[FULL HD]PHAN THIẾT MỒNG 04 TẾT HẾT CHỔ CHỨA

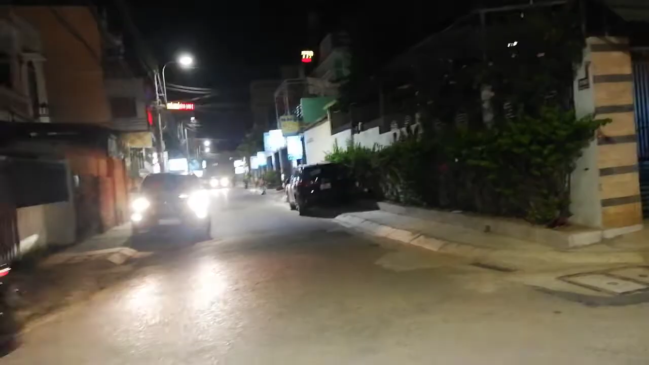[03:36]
trong đường này nó có đường vào khu nhà nghỉ trước người ta gọi là khu này khu ăn chơi chơi đường đạo Duy